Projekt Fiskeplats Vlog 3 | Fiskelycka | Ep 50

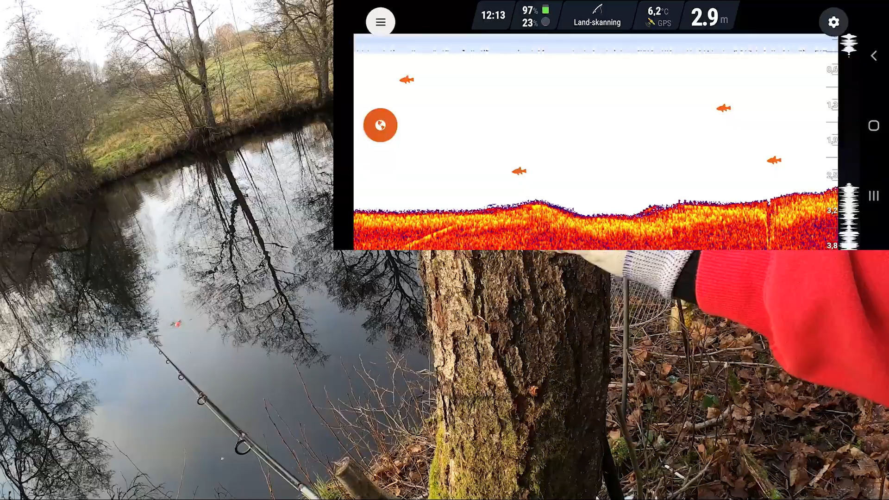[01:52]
On screen: depth 2.9 m, water 6.2°C
6 grader. Fan, hur varmt är vattnet?
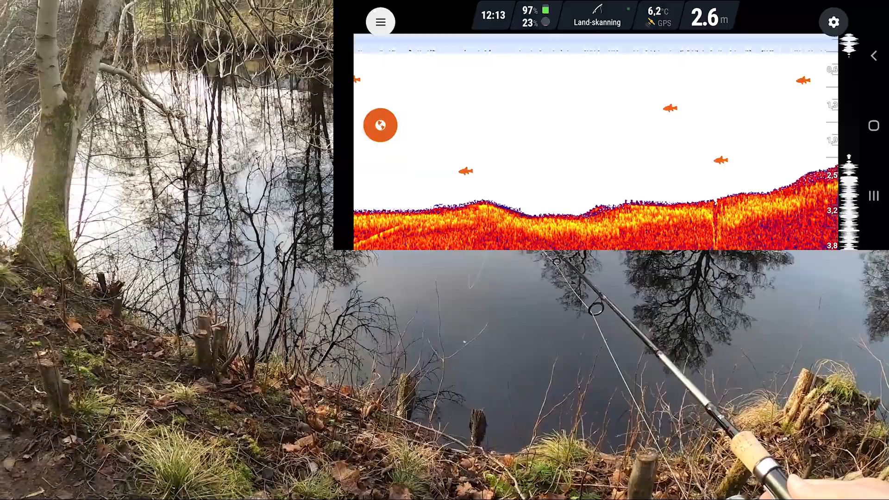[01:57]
On screen: depth 2.6 m, water 6.2°C
Det går ju några fiskar där ute i alla fall. Men frågan är.
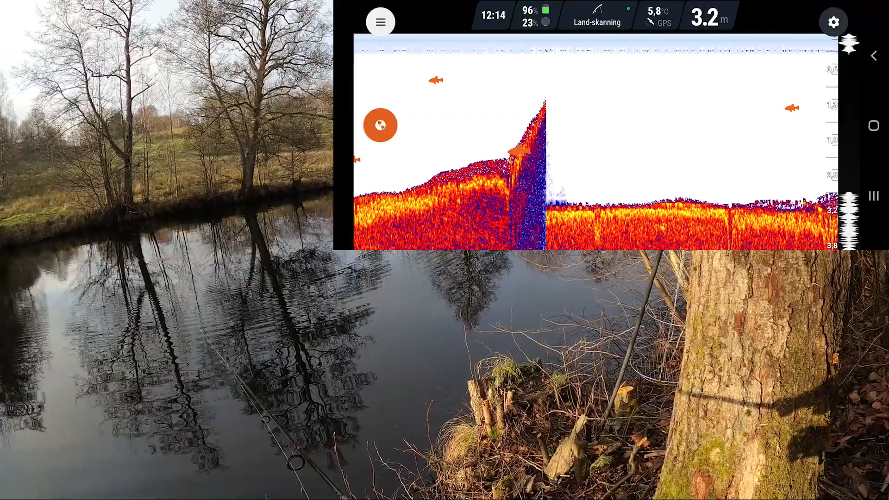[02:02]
On screen: depth 3.2 m, water 5.8°C
Det är ingenting vid botten. Men då vet vi att det är 3 meter här i alla fall.